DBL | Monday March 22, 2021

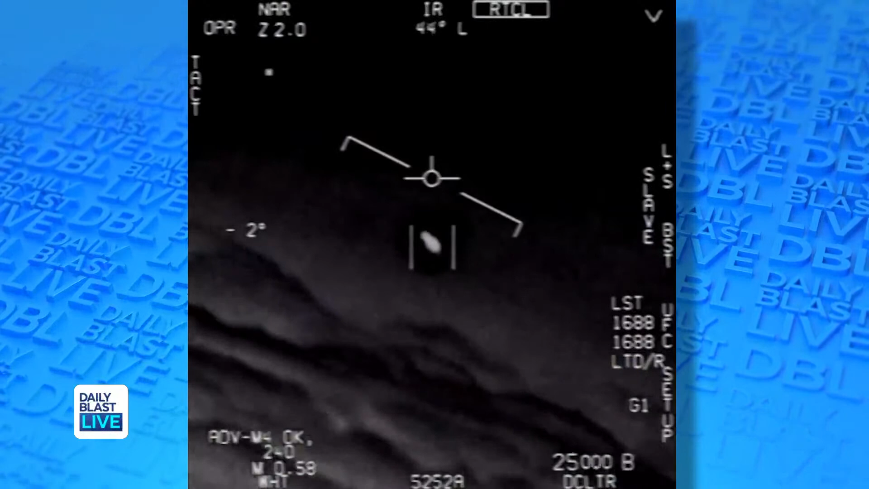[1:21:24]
The whole fleet of them, look on the ASA. Oh my gosh. They're all going against the wind.
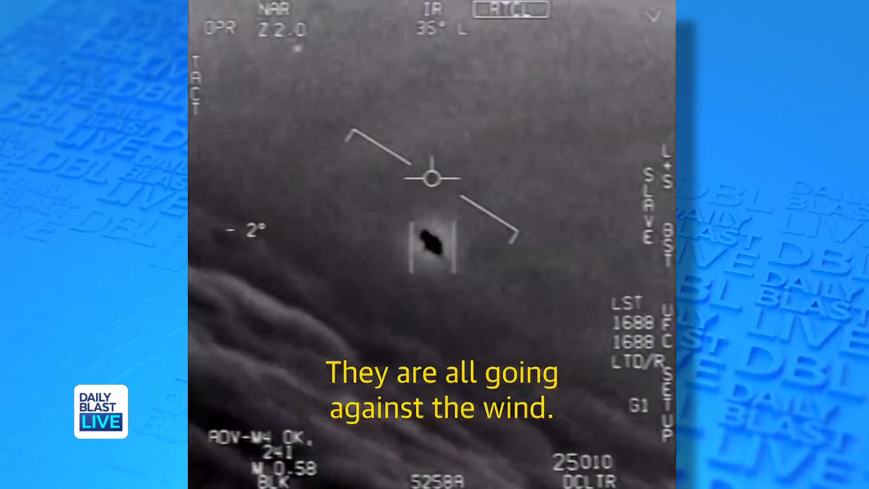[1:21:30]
The wind's 120 knots from the west. Look at that thing, dude.
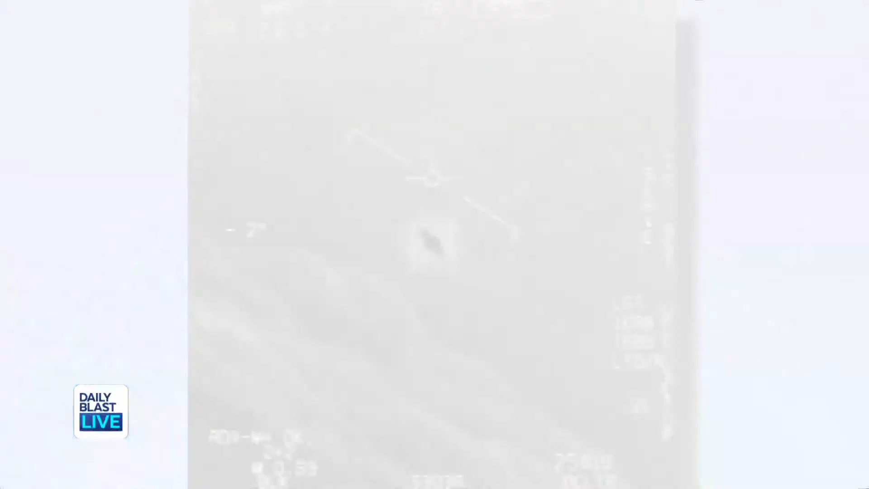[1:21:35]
That's not our LNS though, is it? It's not. That is an LNS, dude.
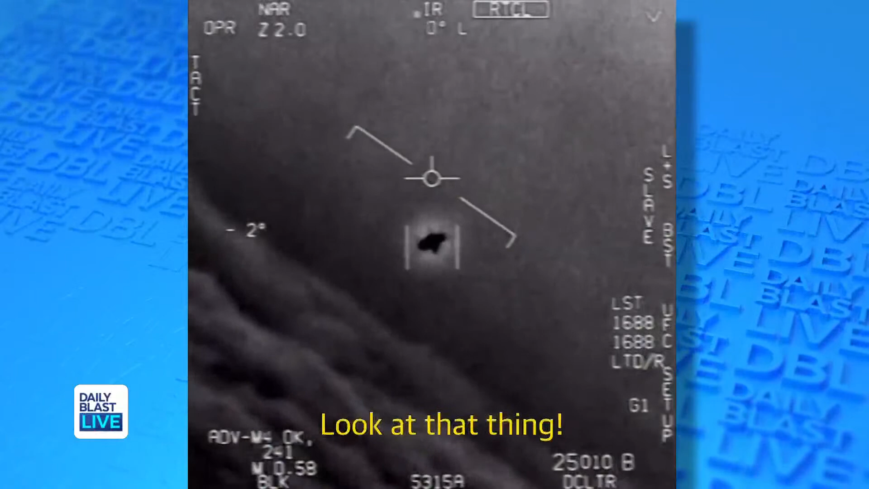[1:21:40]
Well, if there's like that thing, it's rotating. Wow, and check out this reaction from pilots who spotted another UFO back in
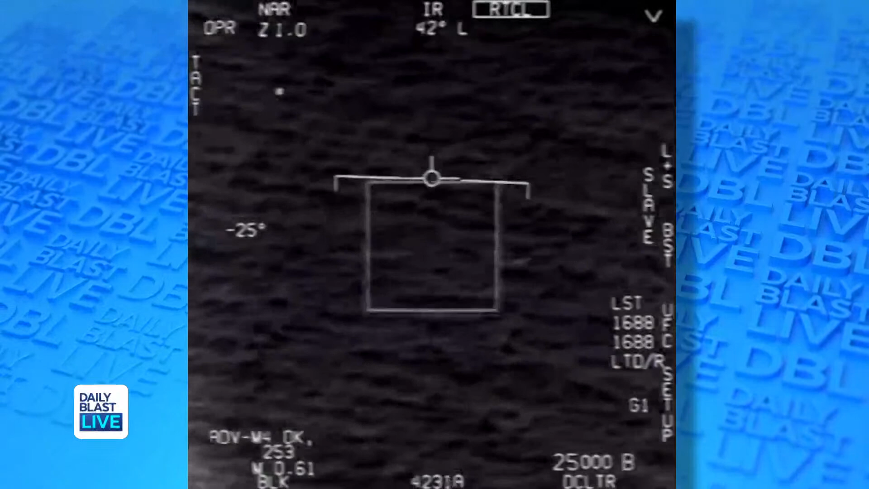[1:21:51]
2015. Tickle 6-1, Tango, Roger, Roger. Oh, got it! Roger, there's trouble shooting. Can you box moving target? No, I took an auto track. Oh, okay. Oh my gosh, dude. Wow, look at that, man. Wow.
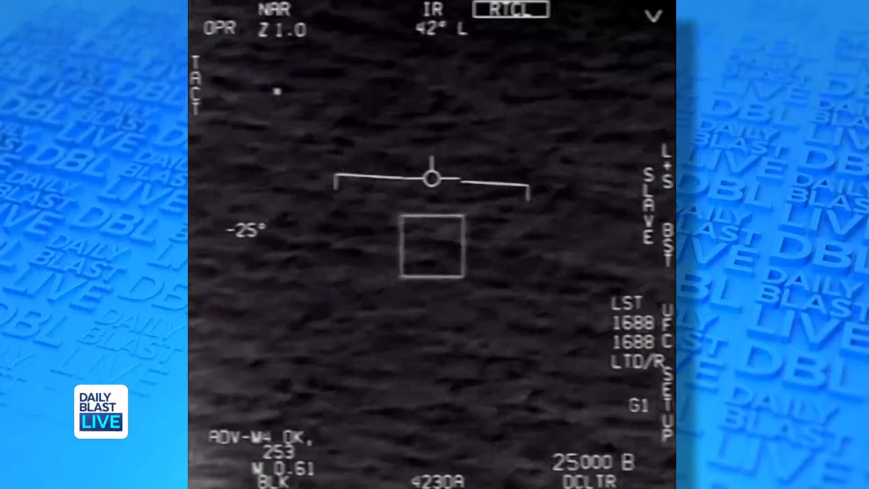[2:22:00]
Tickle 6-1, Tango, Roger, Roger. Oh, got it! Roger, there's trouble shooting.
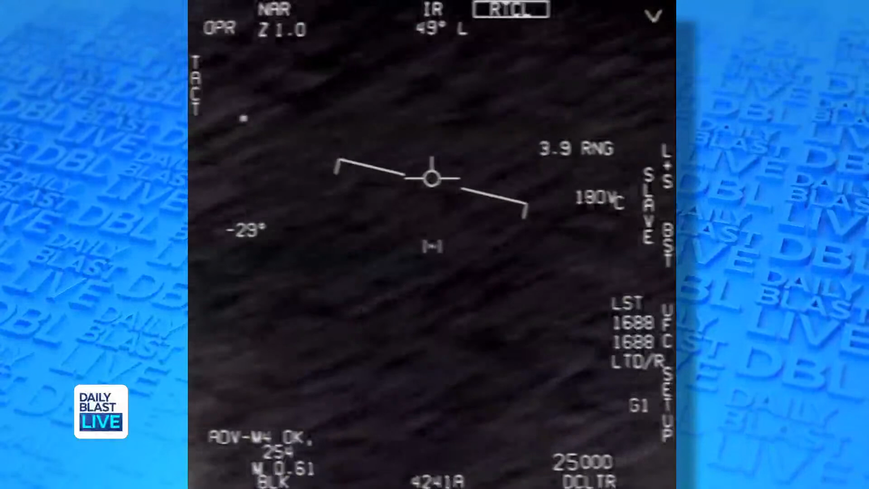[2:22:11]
Can you box moving target? No, I took an auto track. Oh, okay. Oh my gosh, dude. Wow, look at it fly. Wow. So what do you think, DBL Nation?
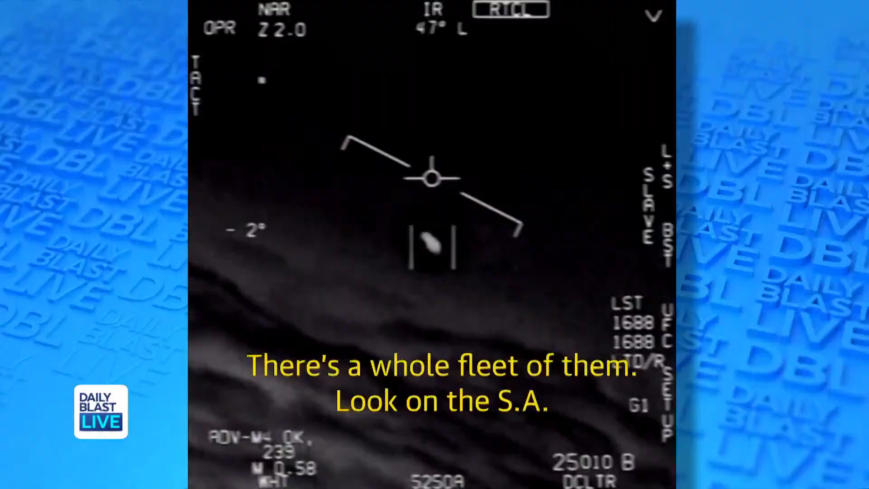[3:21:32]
The whole fleet of them, look on the ASA. Oh my gosh. They're all going against the wind. The wind's 120 knots to the west. Look at that thing, dude.
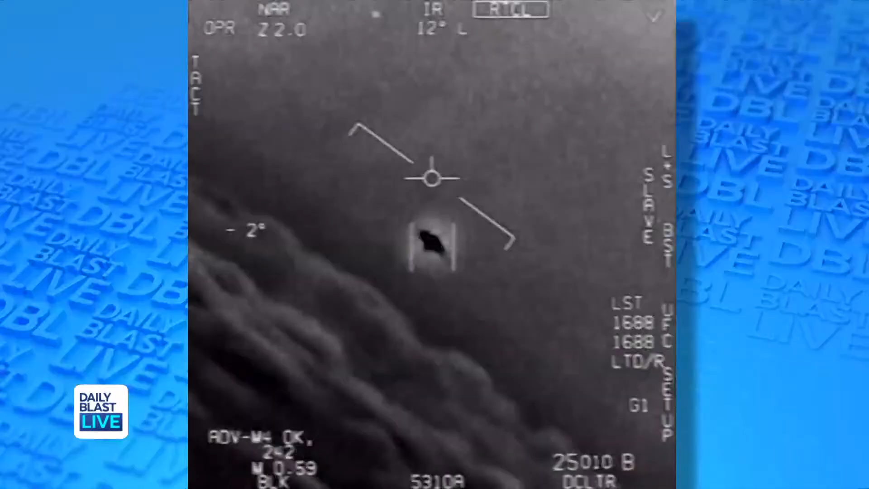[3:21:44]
That's not our LNS, though, is it? It's not. That is the LNS, dude.
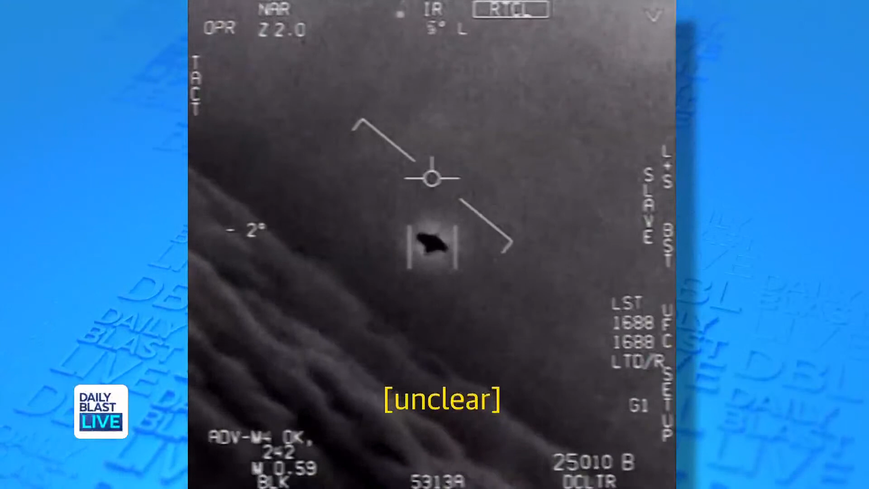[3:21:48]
Well, if there's like a thing, it's rotating. Wow. And check out this reaction from pilots who spotted another UFO back in
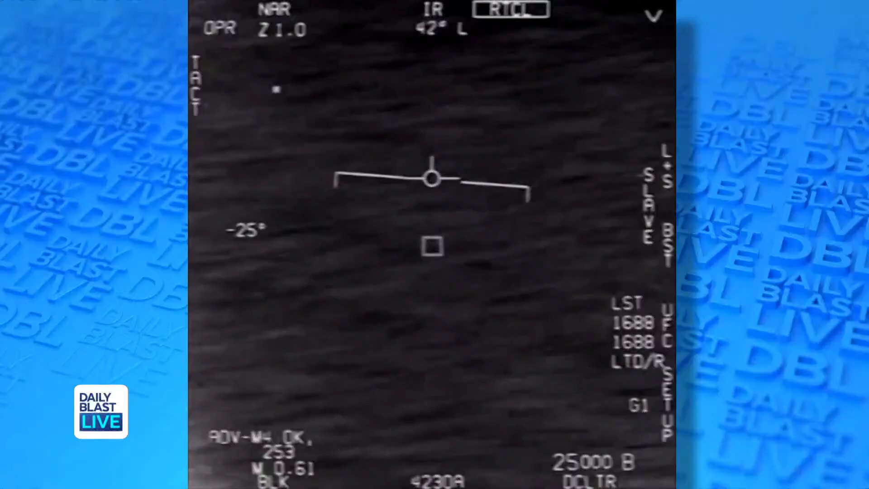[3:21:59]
2015.
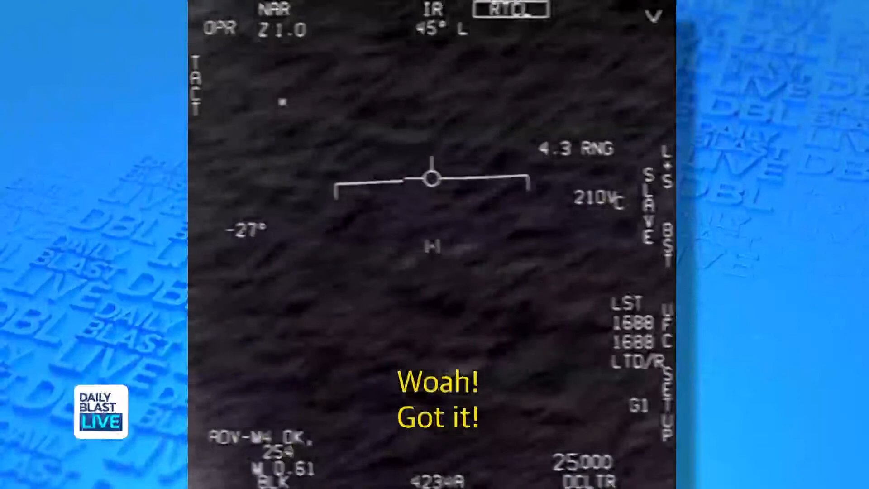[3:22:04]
Did you box moving target? No, I took an auto track.
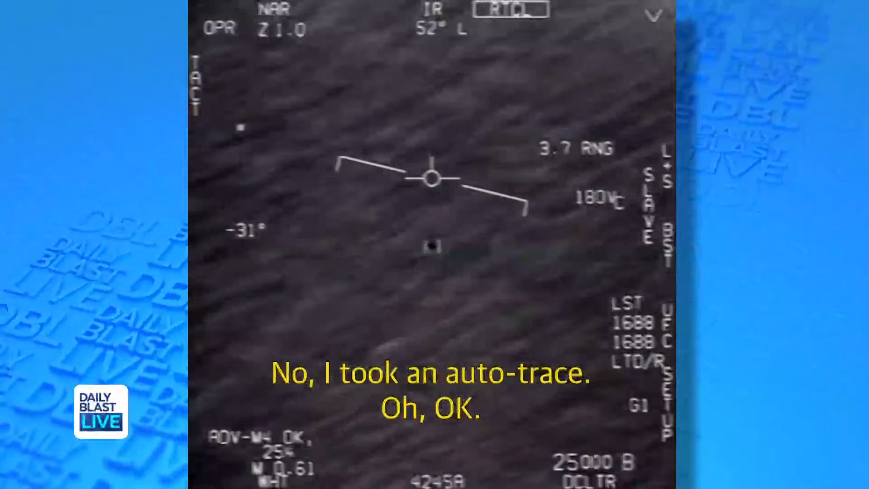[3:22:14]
Oh, okay. Oh my gosh, dude. Wow.
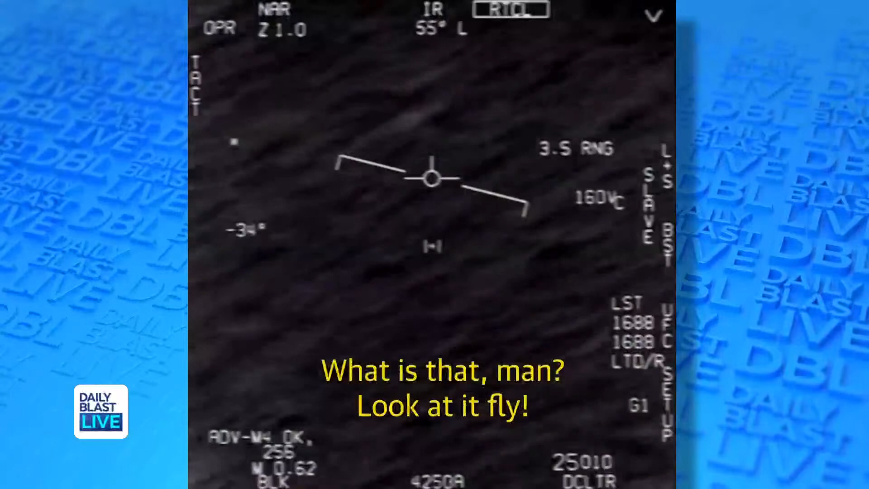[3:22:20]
Look at it fly. Wow. So what do you think, DBL Nation?